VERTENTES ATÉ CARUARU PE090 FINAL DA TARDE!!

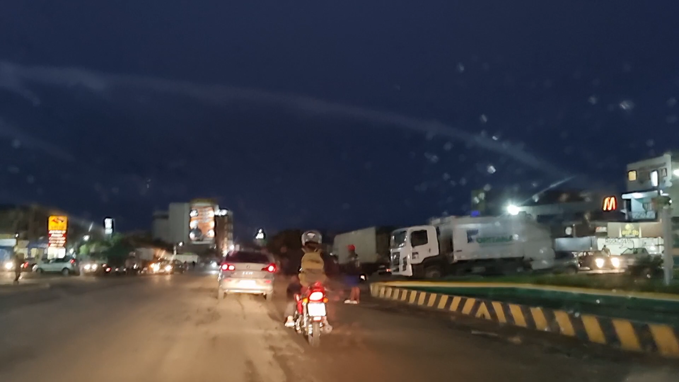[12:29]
O vaca não dá vez não. Aí vai cruzar ali a BR ali.
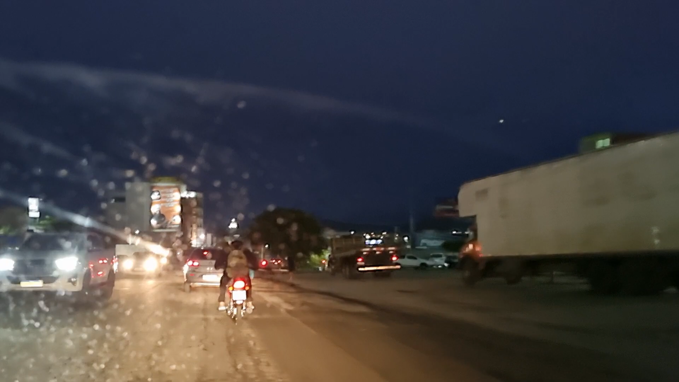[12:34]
Só não bota o pé no freio, não. Se você não tiver cuidado, dá uma barruada com o carro.
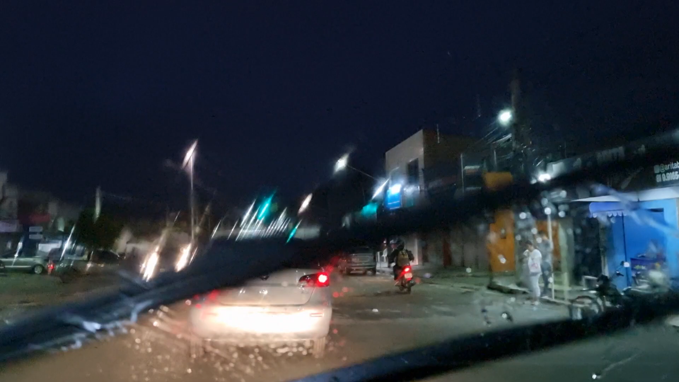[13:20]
O vidro do carro tá bem manchado.
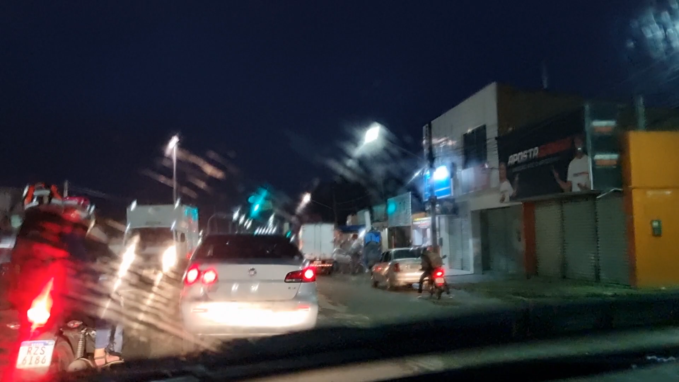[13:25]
Jogando na minha pra dar uma limpada aqui, senão o vidro fica com a imagem toda feia, né?
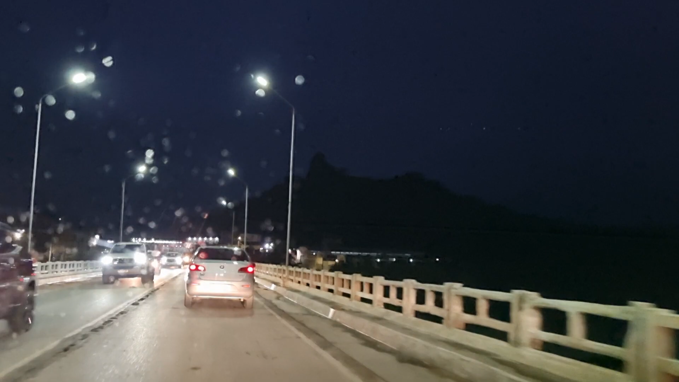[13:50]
Passou por ela. Já pertence aqui a Caruaru.
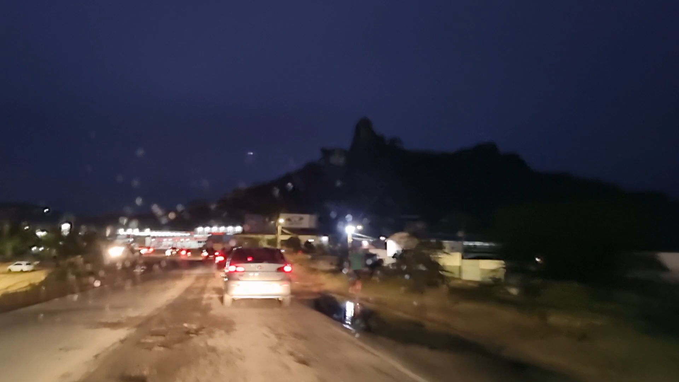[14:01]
Aqui já pertence a Caruaru. Se ficar a cidade de Caruaru, não é aqui. Daqui para Caruaru ainda tem um tempinho ainda.
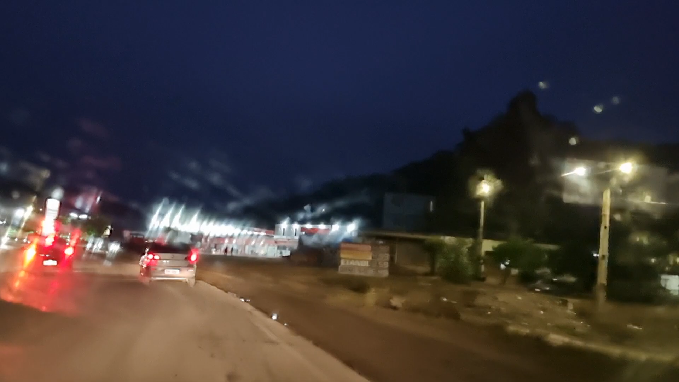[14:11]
Tem estrada. Aqui é a Vila Canaã.
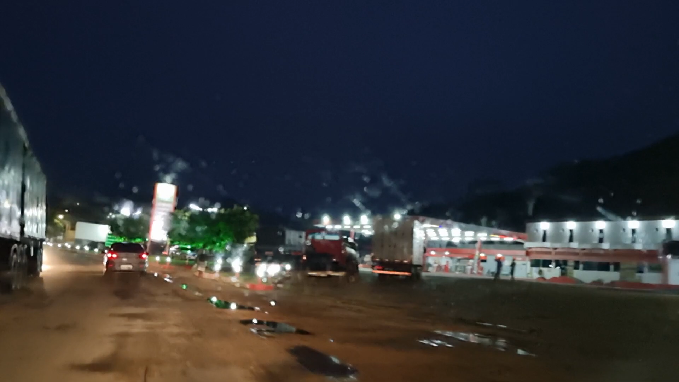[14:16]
É como se fosse um povoado de Caruaru.
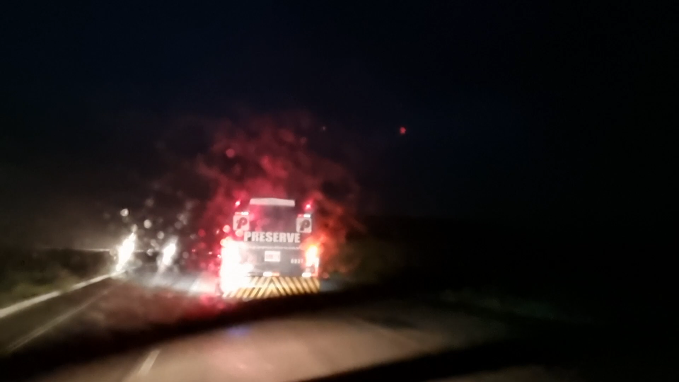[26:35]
essa curva aí também tem um buraco bem fundo no dia desse. Não sei se tamparam ele.
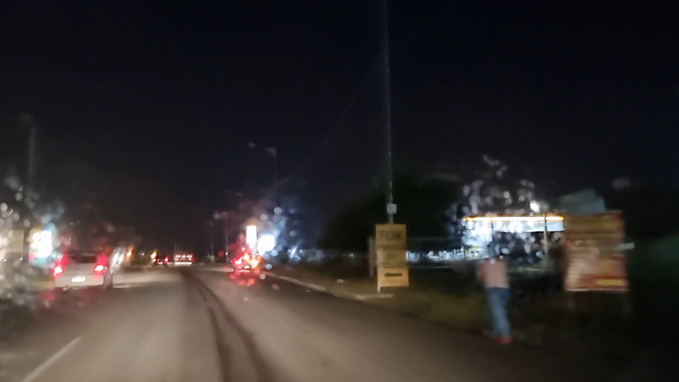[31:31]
Percebeu o quebra-mola. Ela vai voar com o carro e vai chegar lá no céu. Eita! Quebra-mola é alto pra rali.